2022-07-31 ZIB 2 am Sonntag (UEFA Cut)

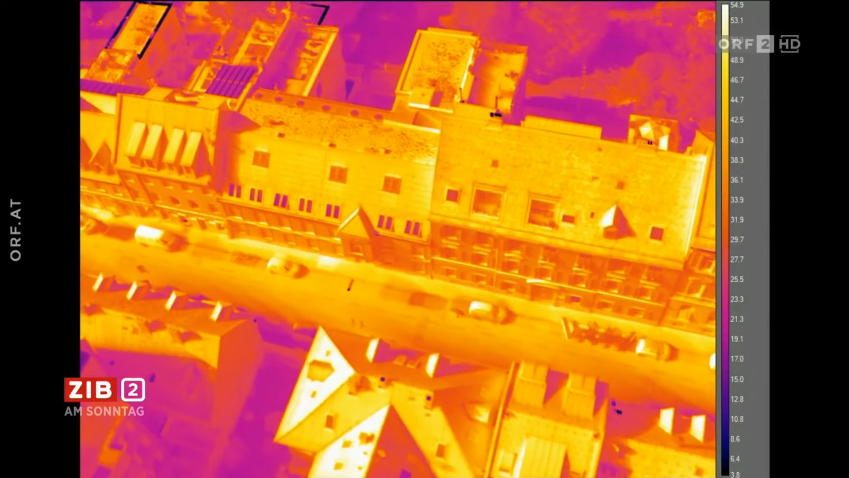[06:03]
Drohnenbilder von Graz, aufgenommen mit einer speziellen Wärmebildkamera. Umso heller, desto heißer.
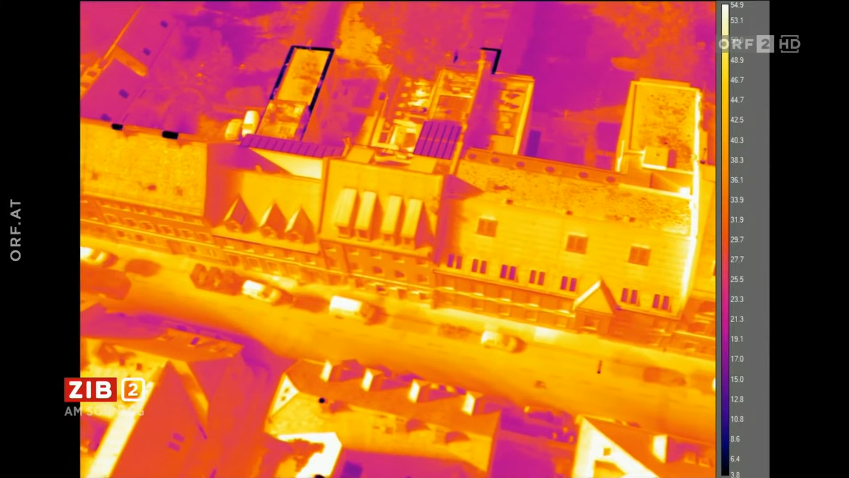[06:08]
Schattige, begrünte Flächen sind violett dargestellt.
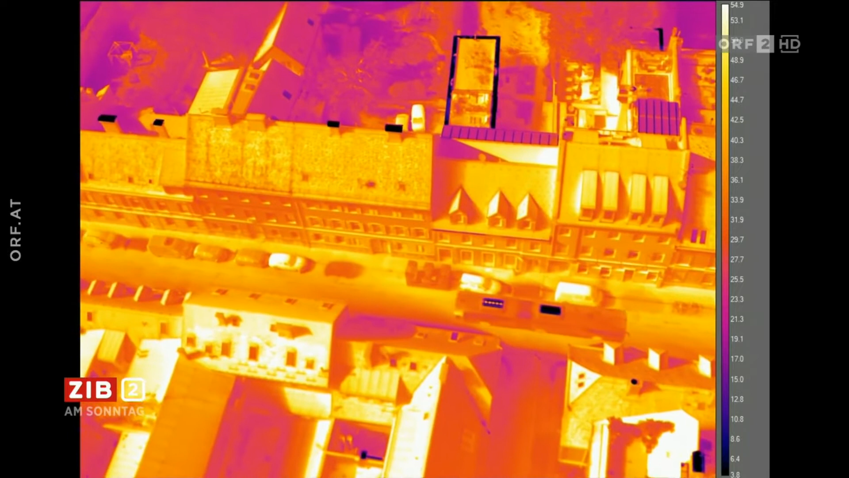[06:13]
Mehr als 60 Grad heiß sind die hellgelben Oberflächen, Hausfassaden und Dächer.